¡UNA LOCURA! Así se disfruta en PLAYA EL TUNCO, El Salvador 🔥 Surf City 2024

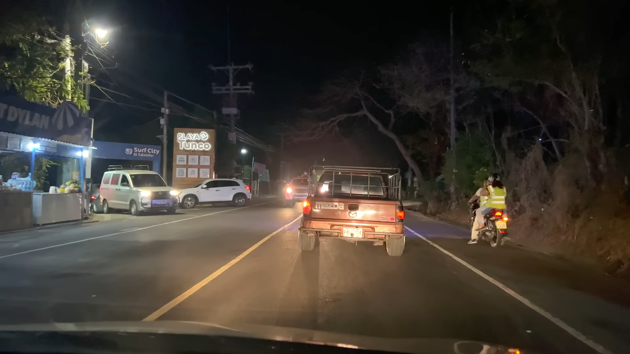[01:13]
Vaya gente, esta es la fachada o la entrada a la playa El Tunco,